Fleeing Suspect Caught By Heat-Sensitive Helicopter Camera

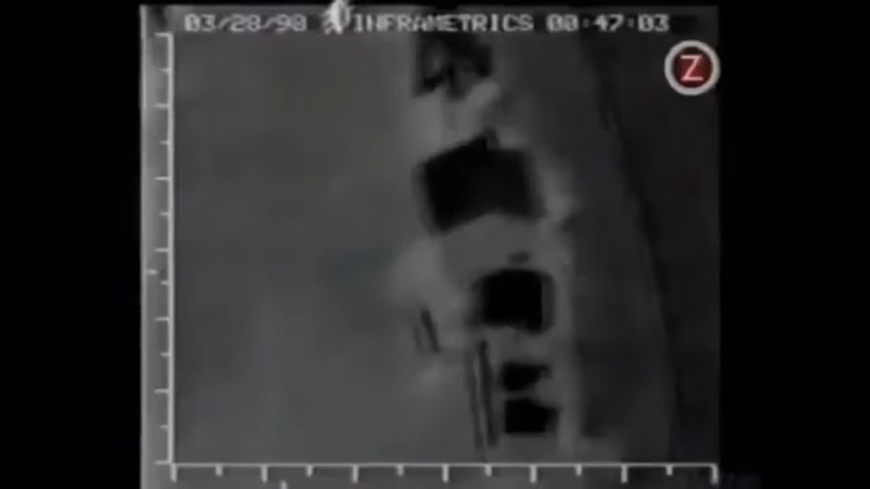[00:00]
Albuquerque, New Mexico. A burglary suspect at a train yard is tracked by police helicopter.
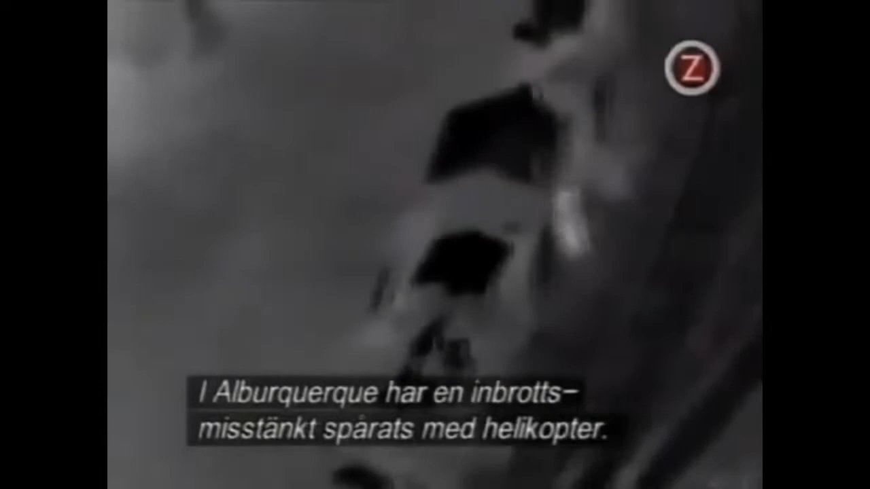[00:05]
The man is believed to be armed.
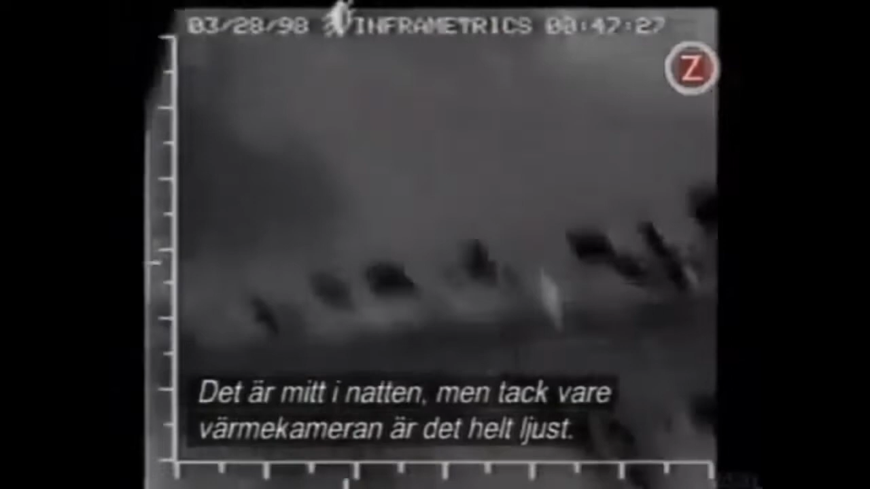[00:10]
It's the middle of the night, but thanks to this heat-sensitive camera, it's as clear as day, and hiding isn't going to be easy.
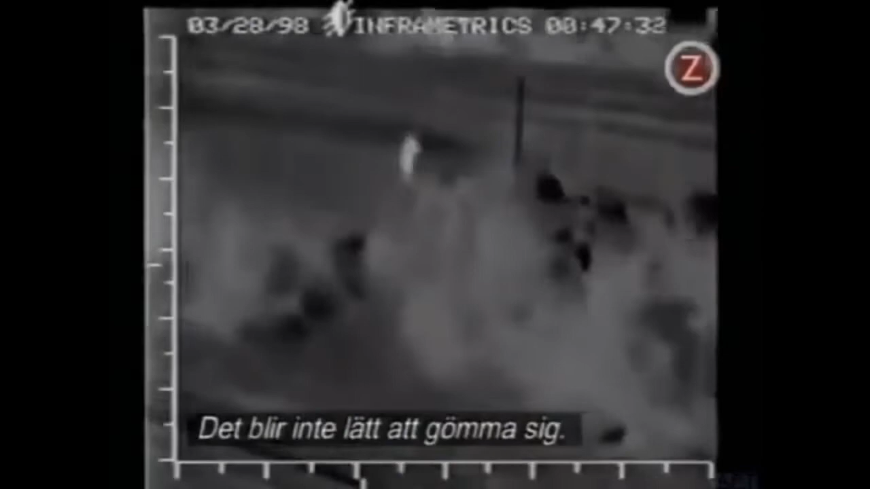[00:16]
Which way's he going? Okay, he's moving now towards the tracks.
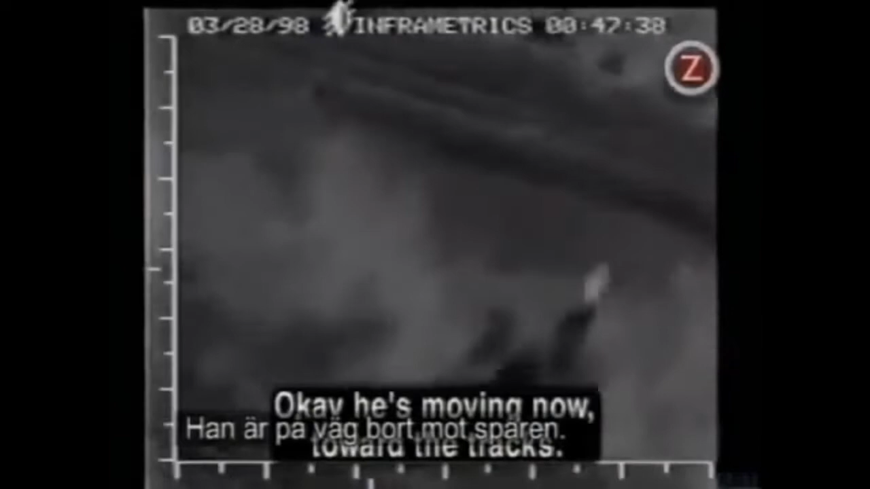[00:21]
The pilot conveys the prowler's location to the officers on the ground. Okay, he's in a bunch of debris. Hearing the chopper blades overhead, the suspect realizes he's spotted by the infrared camera.
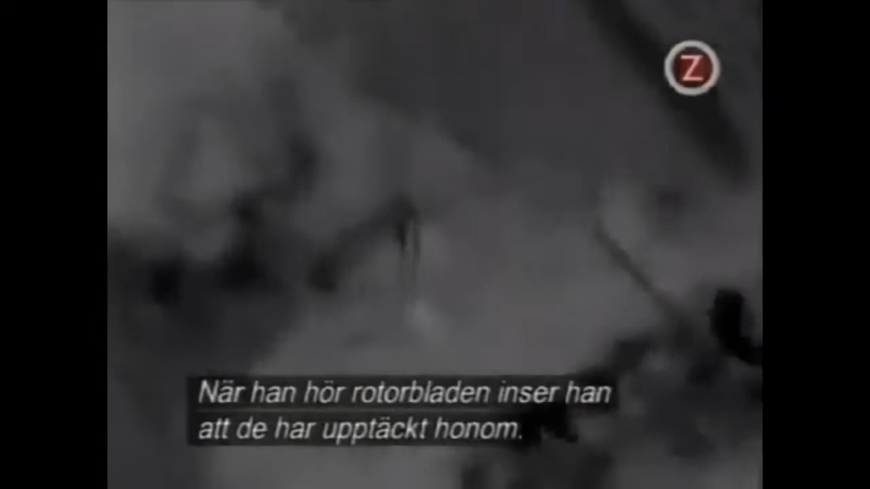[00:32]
Then he gets an idea. He hides under a hedge, thinking it will give him cover.
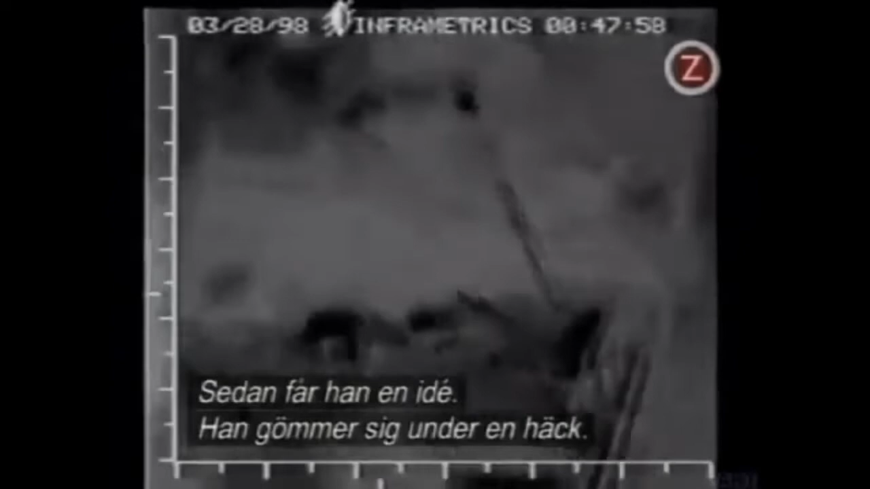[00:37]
The ploy works momentarily. Okay, was that 34-rounding or is that down?
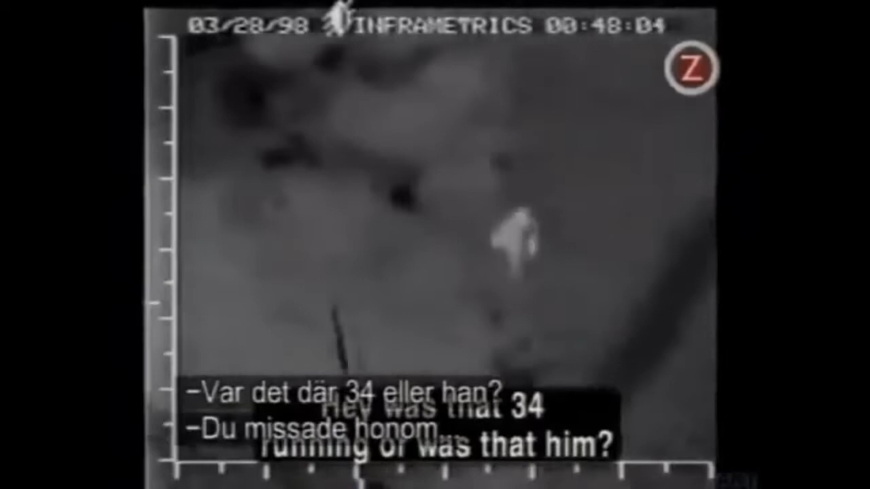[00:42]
I think it just passed him. Turning around, the officer on the ground is then guided to the suspect's location. If the man has a weapon, the surrounding darkness could give him a deadly advantage.
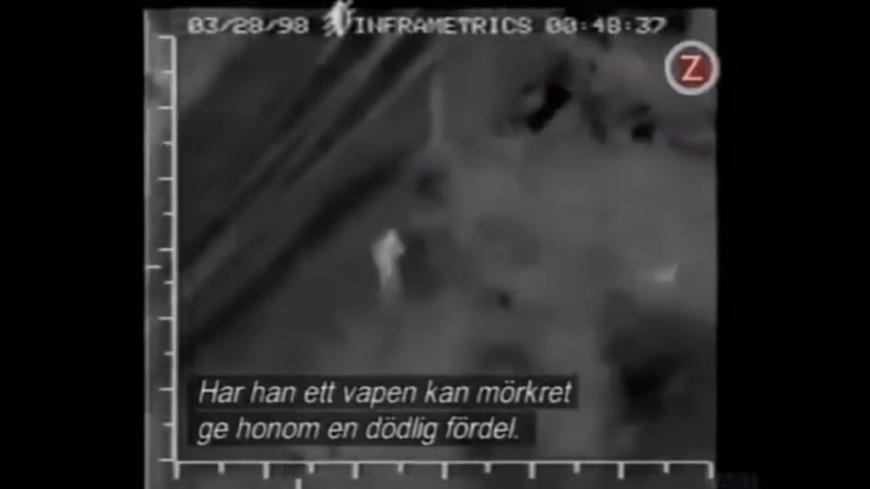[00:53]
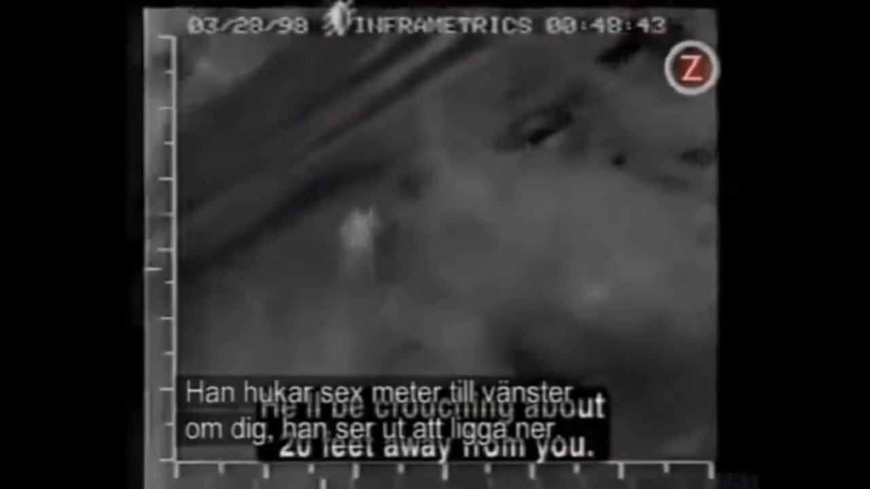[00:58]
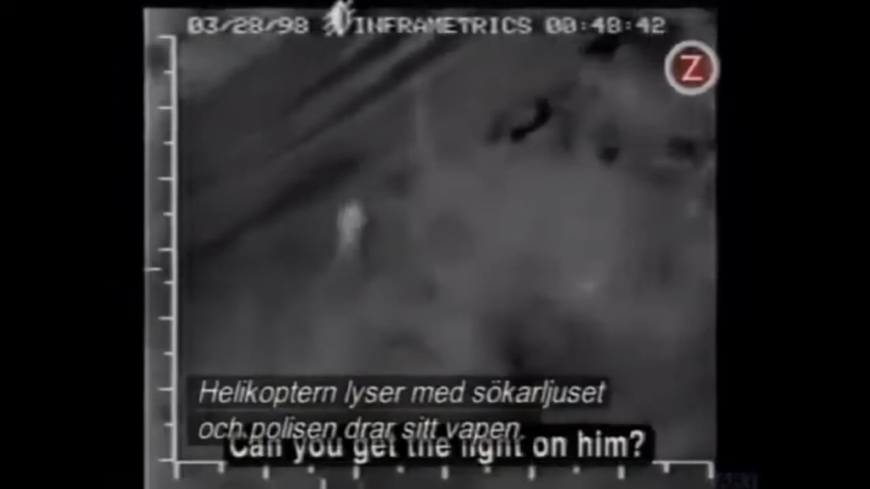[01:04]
The helicopter shines a searchlight to assist. The officer on the ground draws his weapon.
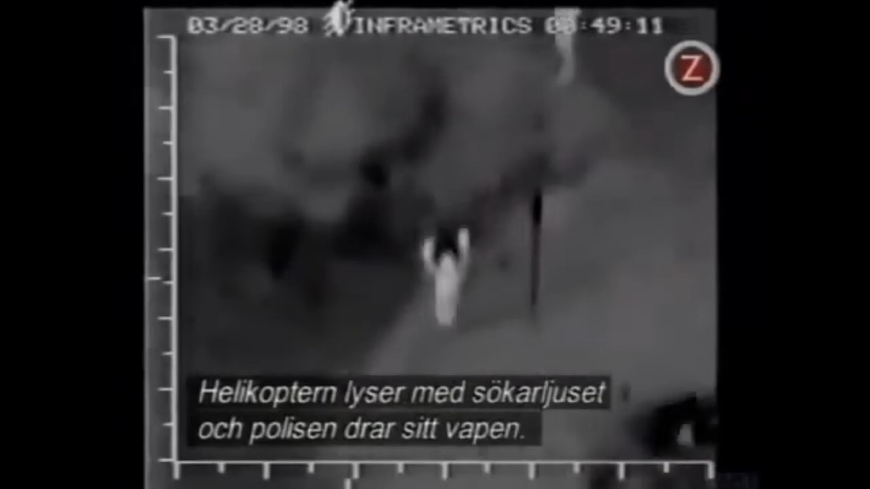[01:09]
26 Charles Air 1, I got this one in custody.
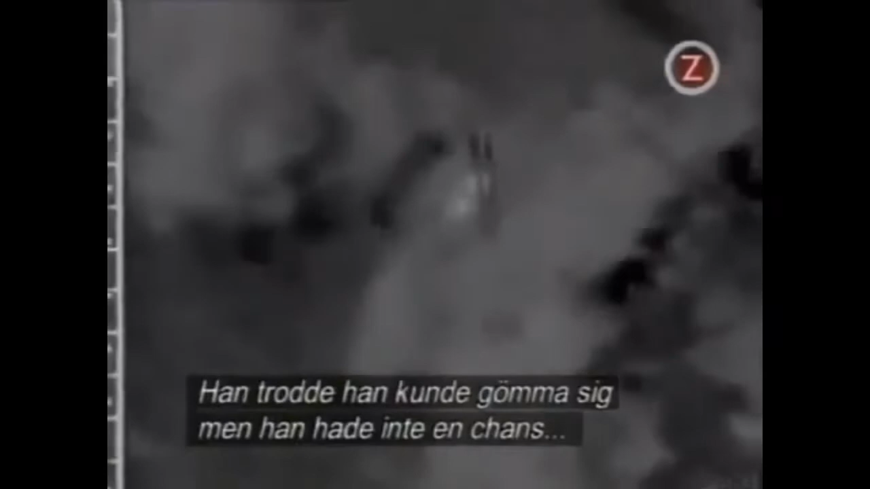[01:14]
This suspect thought he could hide, but thanks to forward-looking infrared, he had nowhere to go. Except jail.